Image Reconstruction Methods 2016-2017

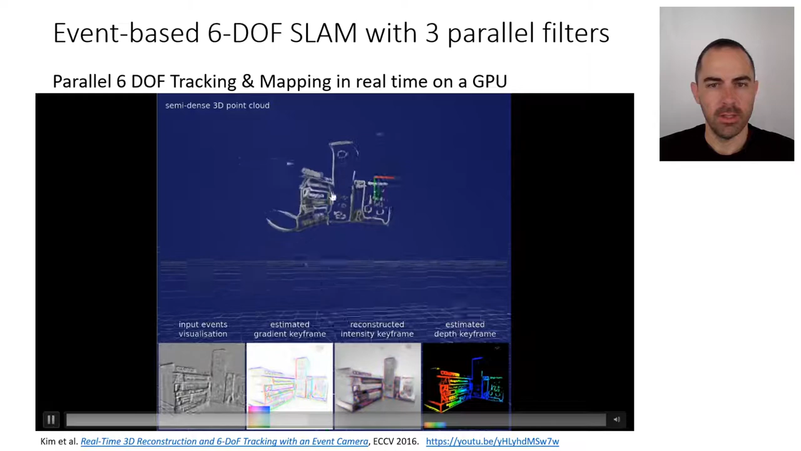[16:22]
And then we plot this 3D reconstruction in 3D on the top, and we move around.
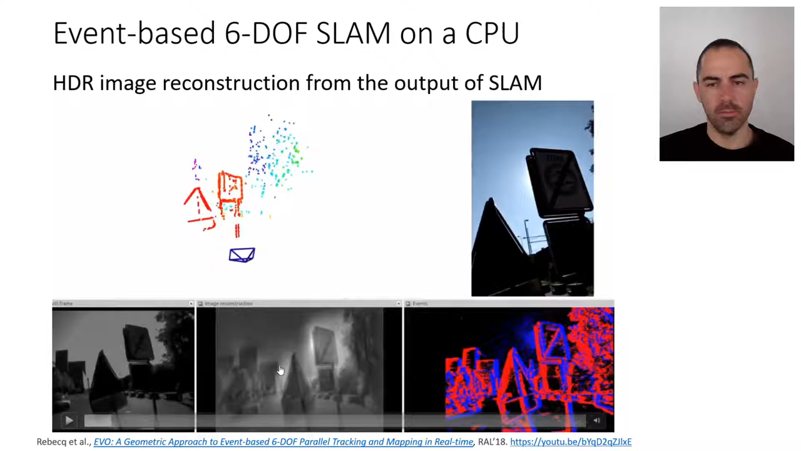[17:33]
and the location of the camera. So with these two information, then you can combine and obtain. You can project them on a keyframe as well, and then do Poisson integration and obtain. Reconstructed image. So it's not needed for SLAM, but it can be done with the output of the visual odometry SLAM system.
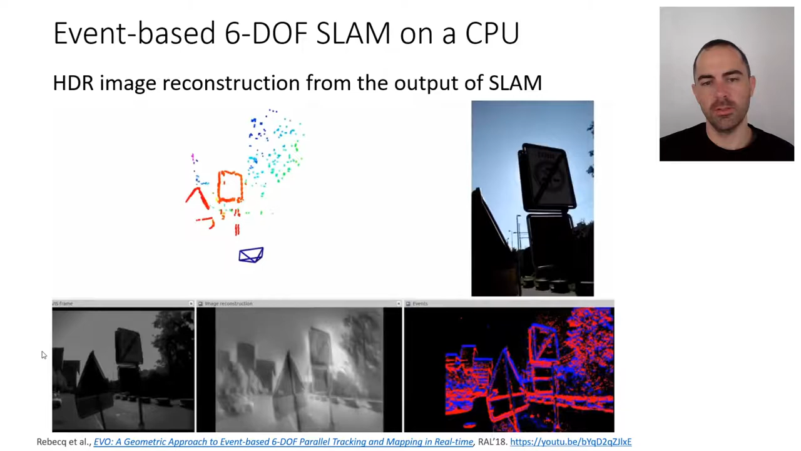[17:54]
Here it shows in this video how the map is being built as the camera is moving. So on the bottom left, you see the alignment. So these blue and green, when they are aligned, this edge map means that the camera tracking is working well.